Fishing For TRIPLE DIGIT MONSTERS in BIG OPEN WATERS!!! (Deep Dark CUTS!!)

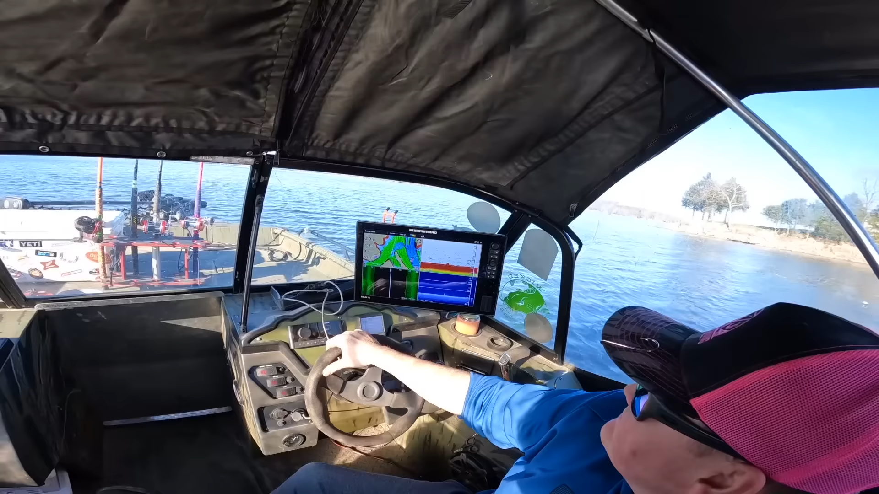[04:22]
We're not at where we're going to snag. Those are probably some carp and catfish.